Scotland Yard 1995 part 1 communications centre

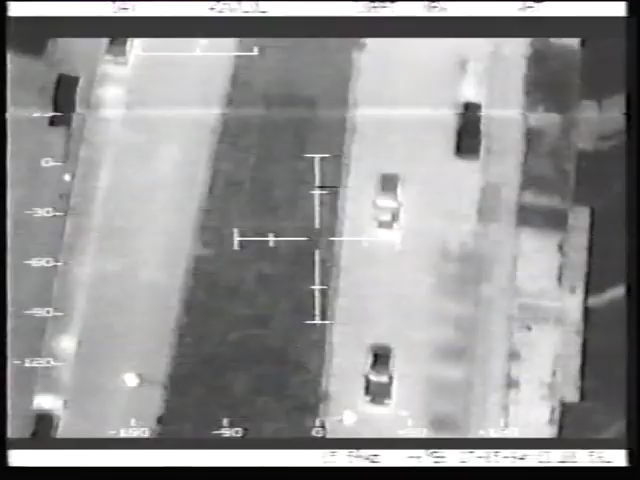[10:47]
No, all I've got is a white hatchback.
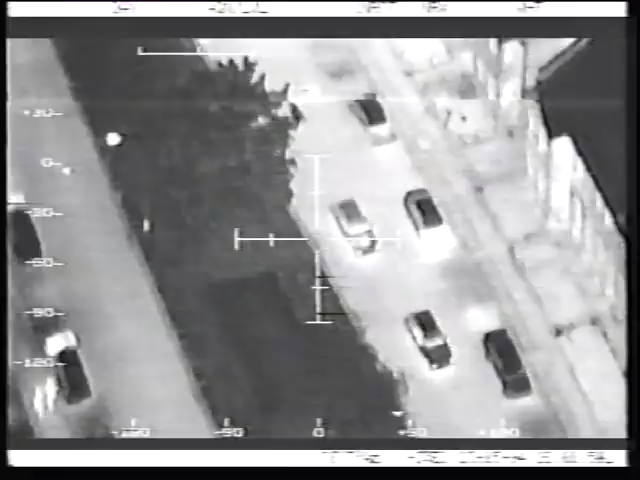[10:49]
As I say, I'm not sure if he was trying to avoid police that stopped the original Astra, but he reversed up, did a left,
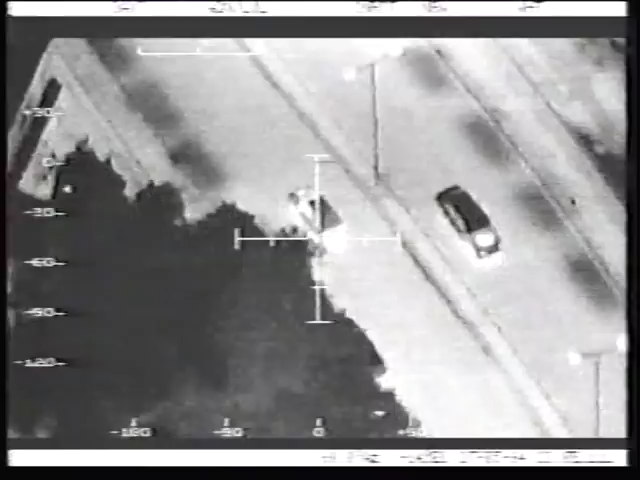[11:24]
He's now in the viaduct to South Woodford. On over.
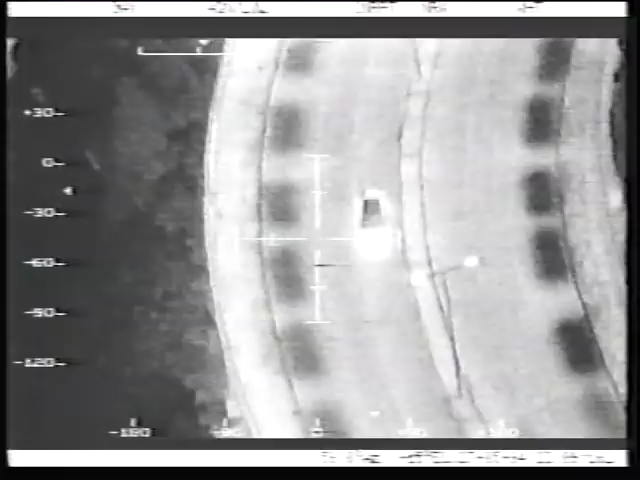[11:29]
Yeah, Juliet 3 MP, we are coming down towards Eastern Avenue to Rebbidge Roundabout.